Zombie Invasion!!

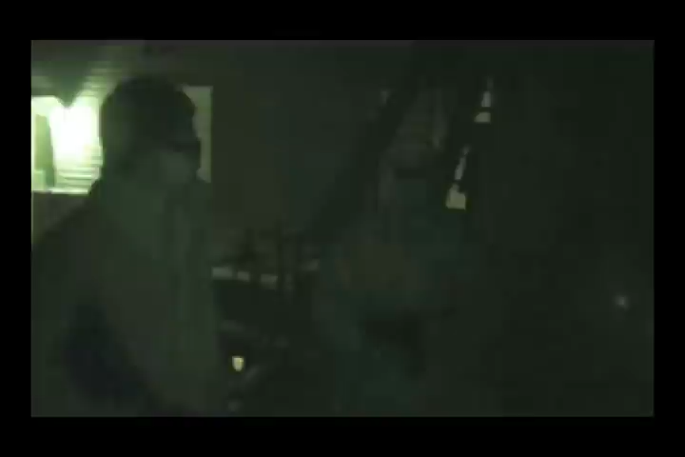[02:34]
So keep it on the down low. God damn. Even with these, I'm not really going to get some breath. I see crap.